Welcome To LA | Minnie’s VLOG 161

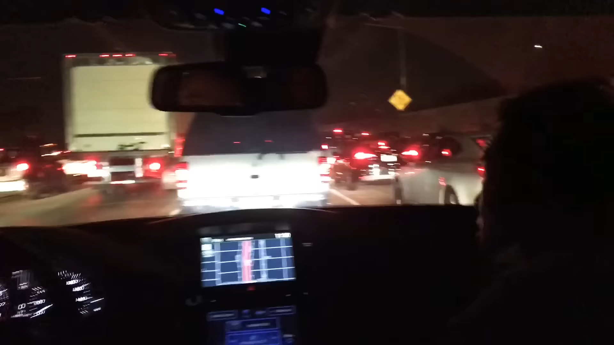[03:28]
We're stuck in traffic and I don't know, but the helicopter is like somewhere.